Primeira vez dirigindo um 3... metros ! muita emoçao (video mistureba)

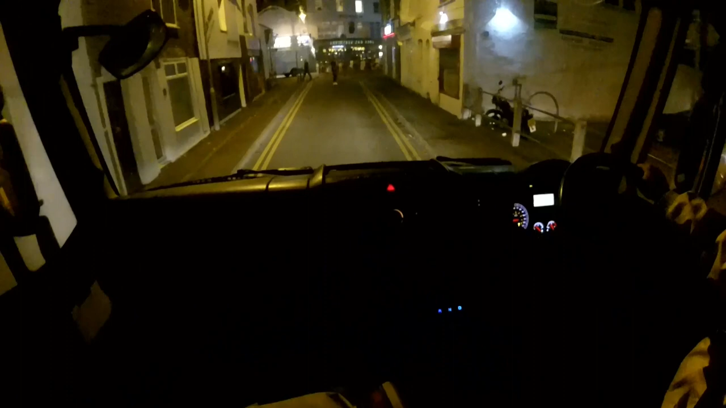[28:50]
Olha, fecharam a rua aqui, ó. Fecharam a. Eita porra! Esse doido aí na frente não vai dar pra me virar aqui não, hein?
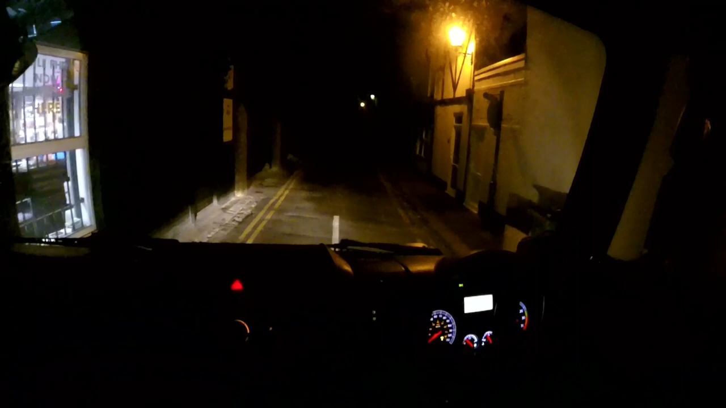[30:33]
Falta que tá escuro, né? Não dá pra ver direito. Deixa eu dar uma encostada aqui.
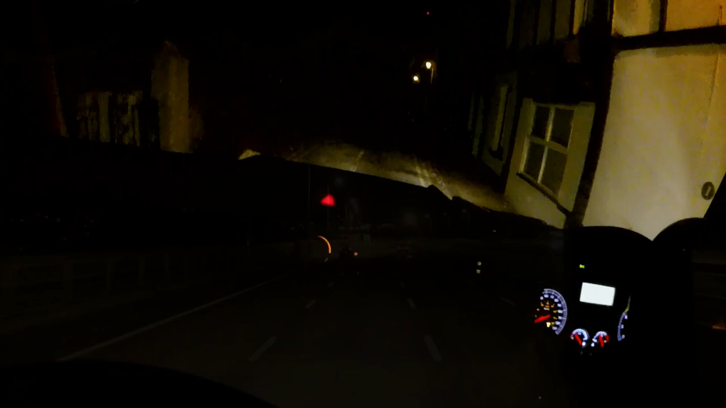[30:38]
Boa noite, galera!
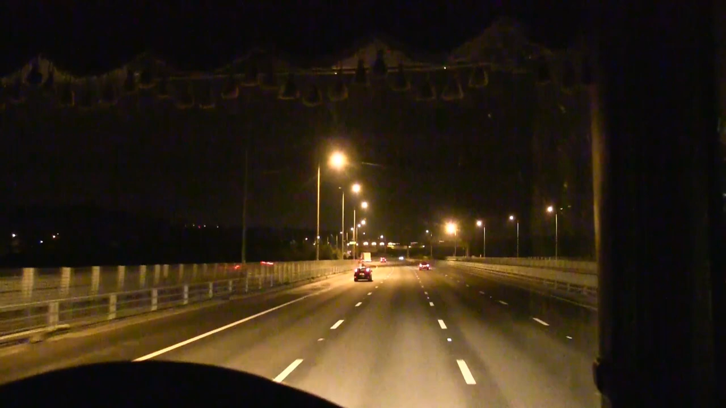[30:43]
Clandestino Sideline. Queria mostrar uma coisa Velox, rapidão aqui pra vocês aqui. Essas luzinhas que estão piscando aí em cima aí agora. E eu acho que agora vai liberar ou eles vão parar, né? Que é uma coisa comum que eles fazem muito aqui na Inglaterra. É, por besteira, né? Eles fecham a rodovia. Lá na frente lá, ó, não sei se dá pra ver lá.
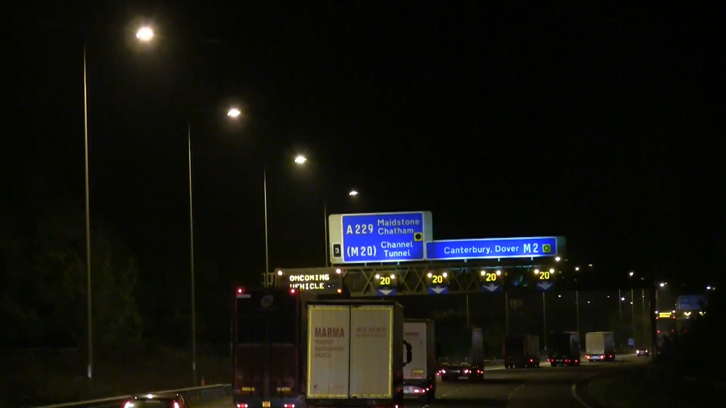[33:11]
Eles estão conciliando a pessoa a viajar naquela velocidade ali, né? 30, 20 milhas por hora. Aí, ó.
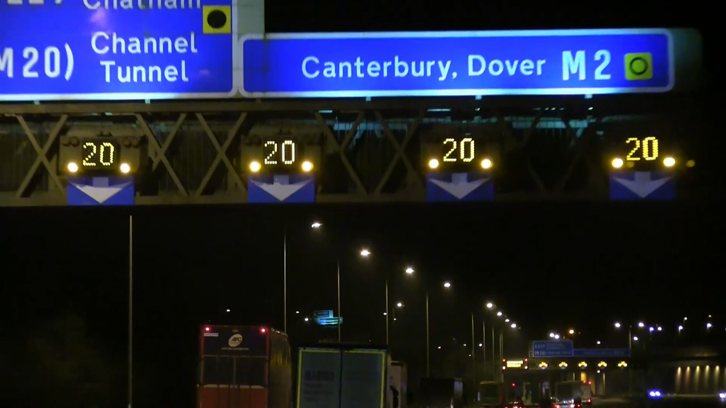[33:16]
Como eu falei, não dá nem... não dá nem 40 km horário, né?
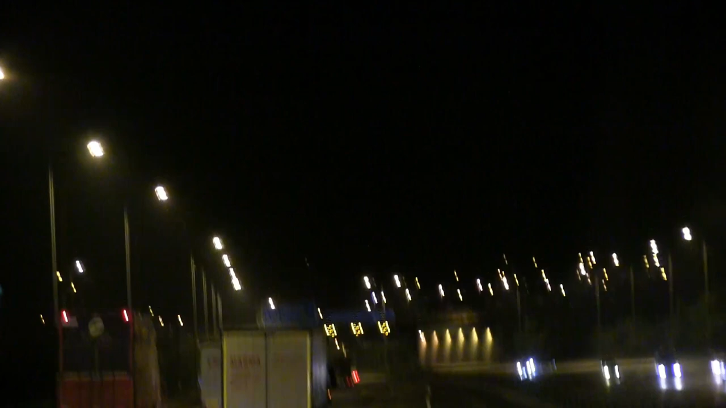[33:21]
Piscando aquele modo ali, se ela ficar vermelha, né, a luz branca, o número branco e no bordo dela vermelho, né, dentro de um círculo vermelho, né, que é de proibição, aí ali é, ali não tem como o cara passar mais rápido porque corre risco de tomar multa, porque automaticamente as câmeras que tem
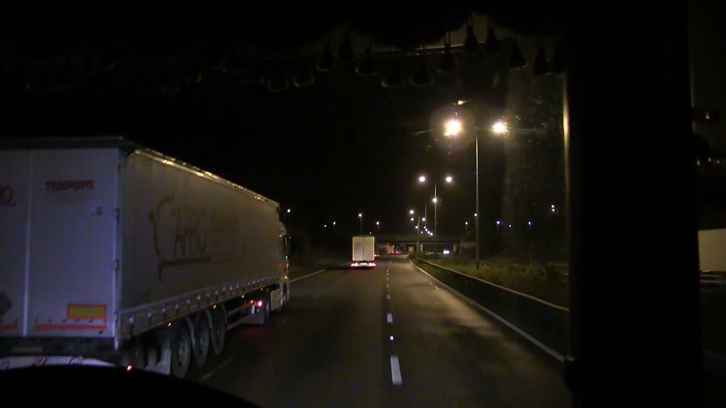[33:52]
nessas montar esses letreiros aí, eles abaixam a velocidade dela também. Aí quando o cara passa rápido demais, ele toma uma multa. Acho que não deu nada, não, que a polícia até saiu ali da frente ali, ó.
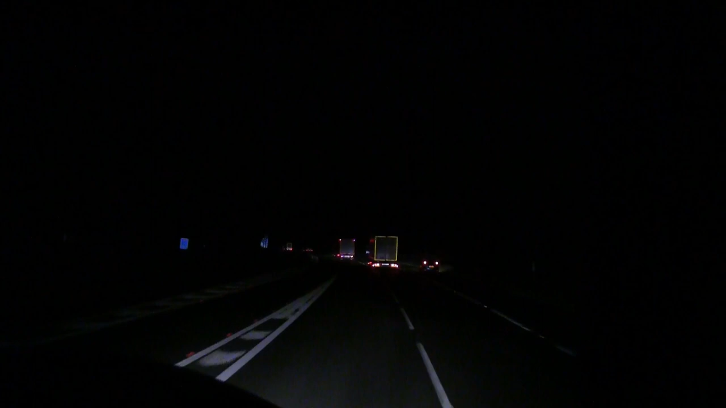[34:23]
Graças a Deus não. Foi só besteira. Ou talvez estava escortando algum caminhão aí com uma carga excepcional. Esse pedacinho aqui na velocidade tá baixa ainda.
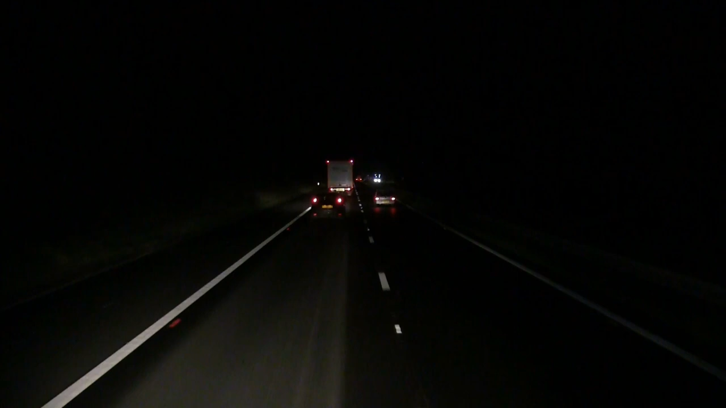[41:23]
Já tá aqui. A 249 City Burn Sherness. Tamo aí viajando no breu total. Darkness.
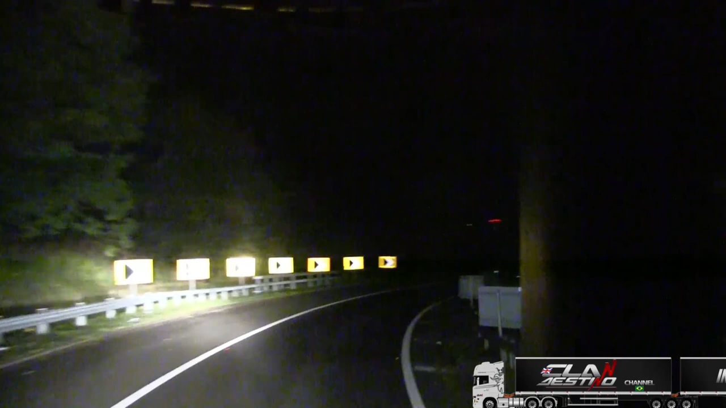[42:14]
Os farolzão dele aí em cima lá ilumina pra caramba. Pegar o cara aí.